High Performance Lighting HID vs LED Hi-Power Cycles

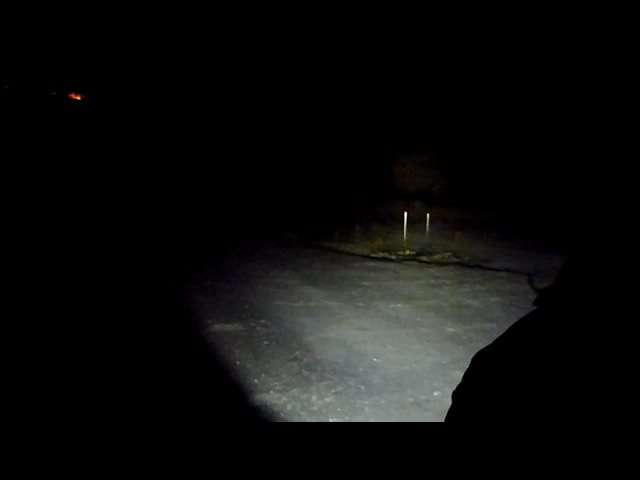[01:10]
what it looks like on video but um can you tilt them down so you can see the light in front directly in front of us the lights down okay yeah so it is a lot of light way way way brighter than what we just saw and the flood is tremendous as you can see hopefully lights up everything in front of you yeah tilt it up again you can see a lot further in front of you judging by the video I could see